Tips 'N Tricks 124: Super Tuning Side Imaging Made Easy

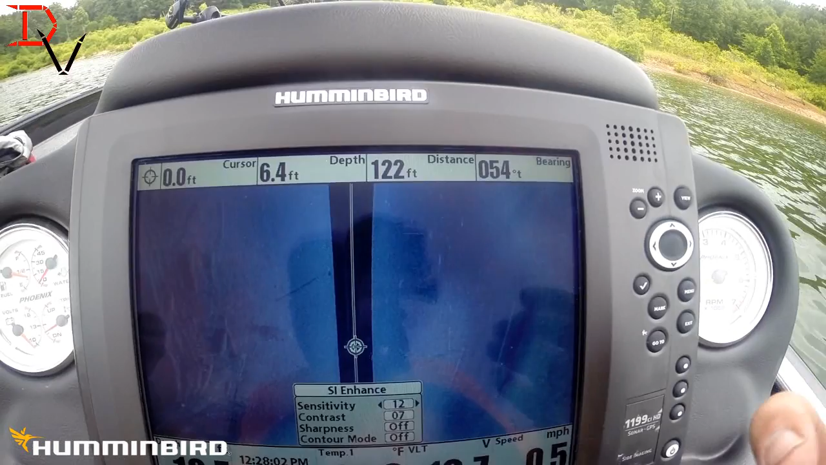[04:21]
sound wave and harder bottoms is going to ricochet harder so you can lower your contrast or lower your sensitivity to get a better balance and make stuff jump out it wasn't that simple uh